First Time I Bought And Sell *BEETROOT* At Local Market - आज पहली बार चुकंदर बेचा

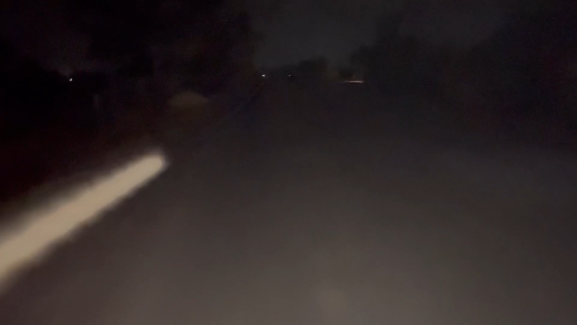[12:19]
भाई मेरे गाड़ी का लाइट पूरा फुल हो गया, हर दिख नहीं रहा है, वाइल टॉर्च से जाना पड़ रहा है,